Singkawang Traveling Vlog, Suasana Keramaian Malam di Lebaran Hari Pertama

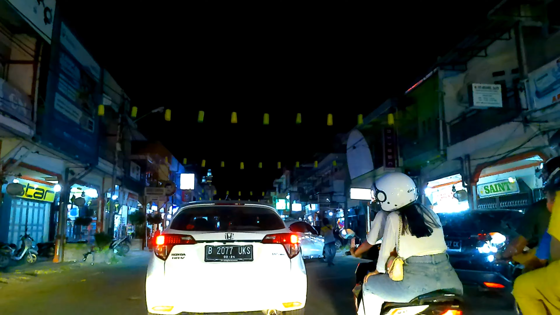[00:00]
macet ya, macet karena Singkawang memang lagi padat dan lagi ramai,
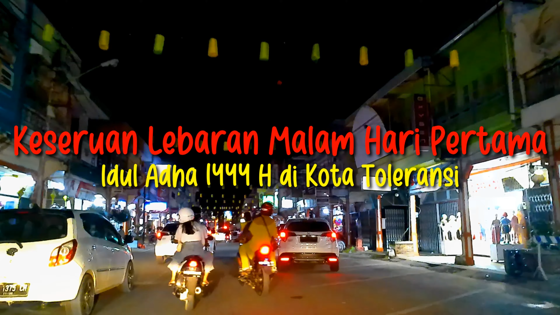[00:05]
ramai pengunjung dari luar kota Singkawang.
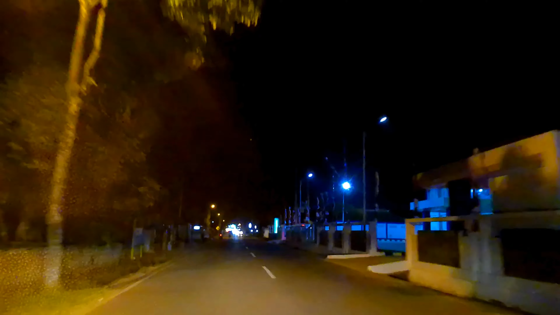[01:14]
Wang. Oke teman-teman, di hari raya Idul Adha atau hari raya kurban atau hari raya haji, tepatnya di hari pertama ini. Nah, ini kita akan jalan-jalan nih, kita di Jalan Nusantara ya,
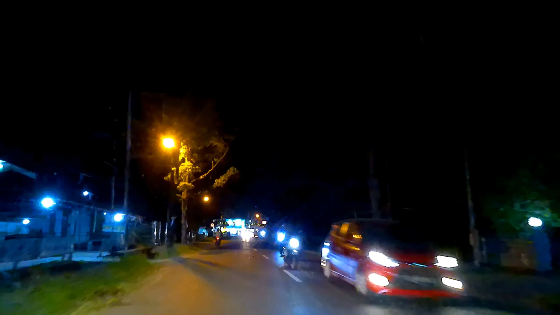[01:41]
Jalan Nusantara terletak di daerah Condong. Sekarang kita akan memasuki Jalan Kurau, tepatnya di daerah Pasar Hongkong,
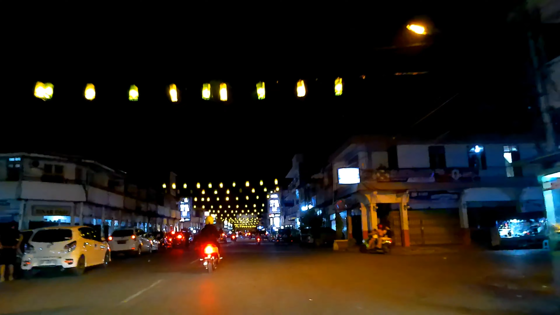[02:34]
Wang. Nah, ini di suasana lebaran nih, kayaknya di Pasar Hongkong banyak yang nggak jualan ya teman-teman ya, karena
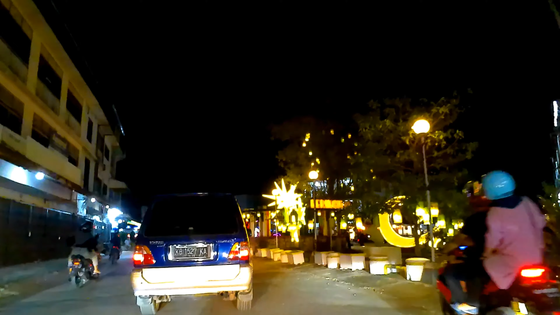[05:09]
Oke, kita akan belok ke kanan ya. Kita tidak akan melewati jalan Pangeran Ponegoro yang di arah jalan ke Mahkota, karena semalam udah Reza bikinkan videonya.
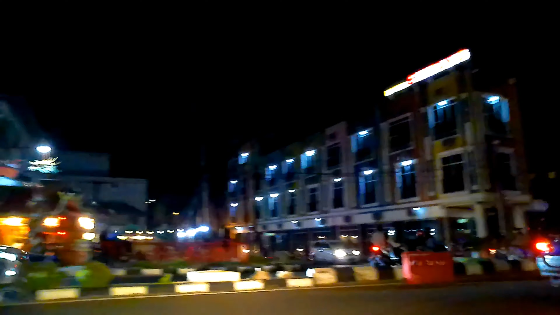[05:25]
Nah, kali ini kita akan belok ke kanan dan ternyata lampion-lampion sini
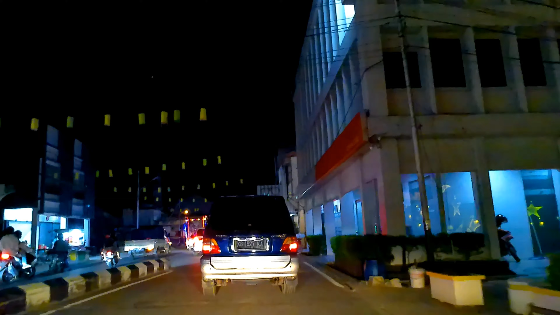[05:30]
pada padam semua ya teman-teman ya. Lampion Ramadan atau lampion Lebaran kemarin kan belum dibuka teman-teman, karena akan diteruskan hingga sampai Lebaran Haji. Ternyata banyak yang nggak hidup ya, mungkin karena faktor usia atau faktor
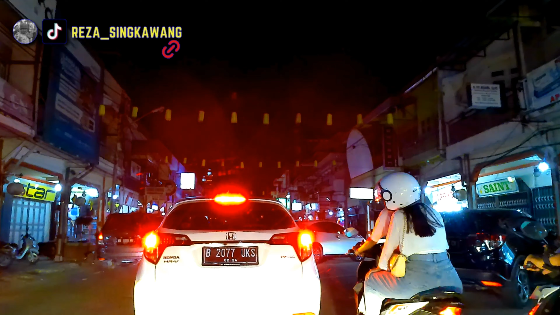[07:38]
Oke teman-teman, sepertinya kita tidak bisa laju-laju karena macet ya, macet karena Singkawang memang lagi padat dan lagi ramai, ramai pengunjung dari luar kota Singkawang, sehingga kita harus pelan-pelan dan harus hati-hati supaya tidak terjadi wacau-wacau. Lus!
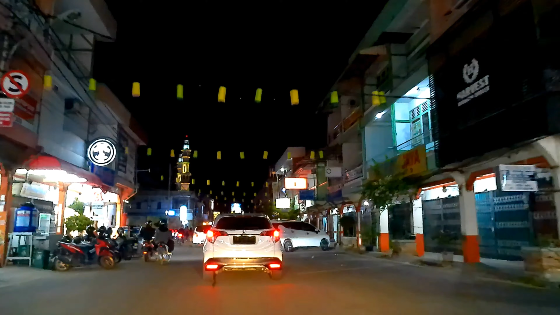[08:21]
pertokoan ya, atau komplek bisnis, juga banyak juga komplek kuliner atau tempat santai ya,
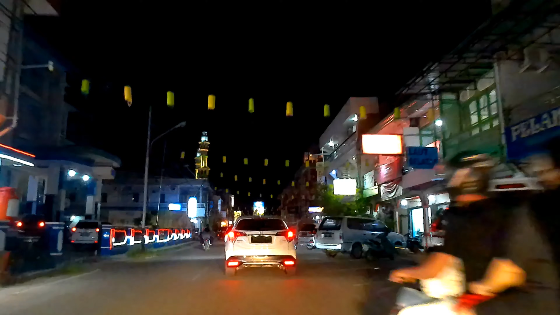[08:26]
seperti warung kopi, terus ada rumah makan yang cukup terkenal yaitu
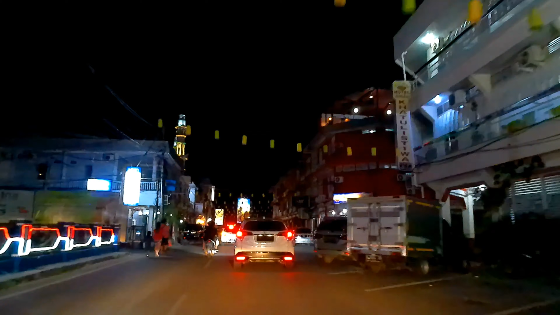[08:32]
bakso atau bakmi 68. Nah, sekarang kita sudah hampir sampai di Masjid Raya.
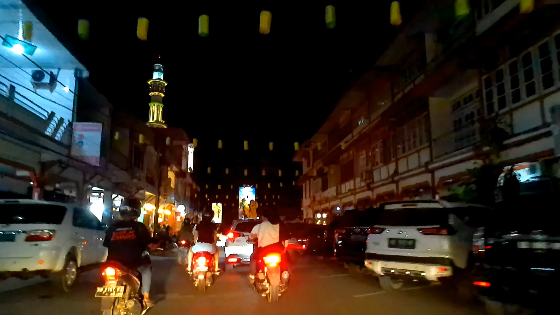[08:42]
Kita akan belok ke kiri ke Jalan Yosudarso. Selanjutnya kita nanti bakalan ke arah jalannya
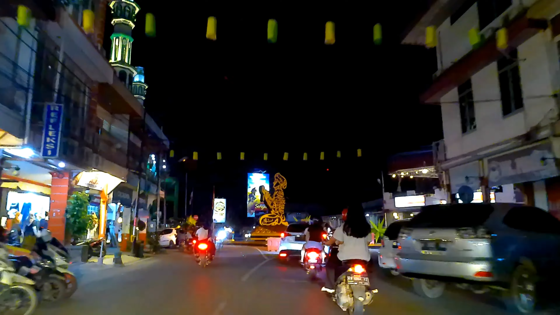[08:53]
Alianyang.
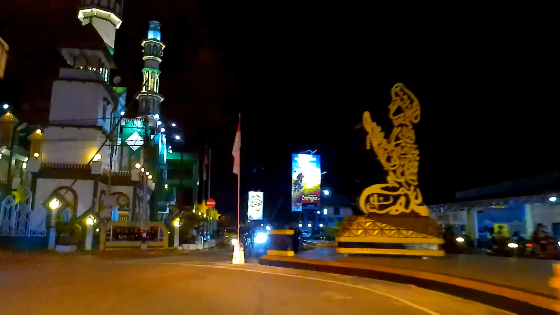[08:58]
Ya, nah ini Tugu Istighfar, lampunya sepertinya tidak hidup, teman-teman.
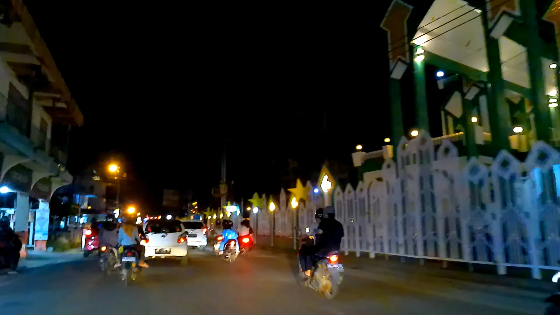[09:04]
Nah, sekarang kita sudah berada di Jalan Yosudarso dan kondisinya Jalan Yosudarso juga macet teman-teman ya.
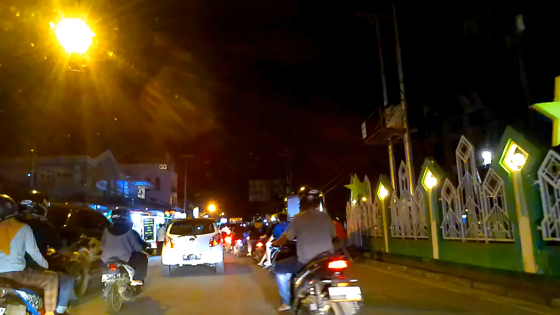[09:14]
Dan di depan kita ini ada mobil mogok, jadi kita kasih kesempatan buat mereka jalan karena mereka mengalami kendala serta kesulitan untuk menjalankan mobilnya. Ayo, ayo abang, semangat abang.
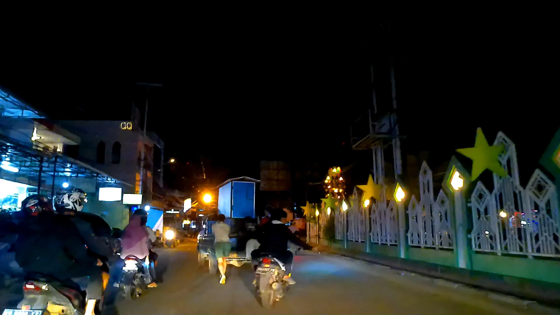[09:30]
Ya, alhamdulillah teman-teman, mobilnya akhirnya bisa jalan teman-teman. Sungguh luar biasa,
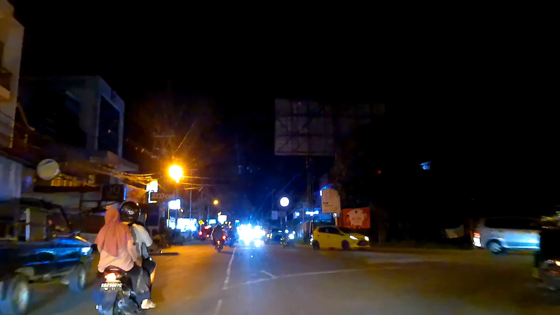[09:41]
cukup 3 orang mendorong mobilnya dan mobilnya ternyata bisa hidup teman-teman ya. Oke, kita lanjutkan perjalanan kita. Sekarang kita sudah berada di Jalan Yosudarso, tepatnya di daerah Kuala. Nah, ini Kelurahan Kuala ya teman-teman ya. Sekarang kita akan melewati pusat-pusat kuliner yang ada di Jalan Yosudarso ini, cukup lumayan banyak, dan juga pusat-pusat bisnis ya.